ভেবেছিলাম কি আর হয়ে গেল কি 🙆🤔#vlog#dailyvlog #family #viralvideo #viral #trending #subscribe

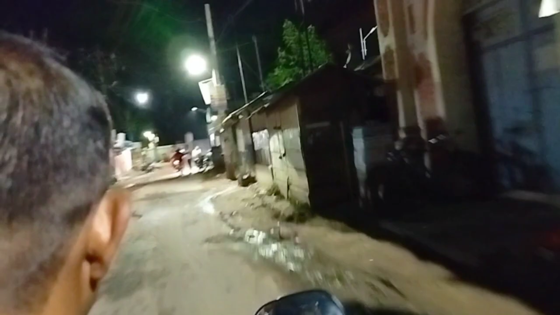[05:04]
তোমাদের চার্চও দেখিয়ে দিলাম, ইমামবাড়িও দেখিয়ে দিলাম, এবার আসছি অন্ধকার রাস্তায় মাঝখানে, এটা হচ্ছে ডানলপের রাস্তাটা, এখানটায় কারেন্ট নেই।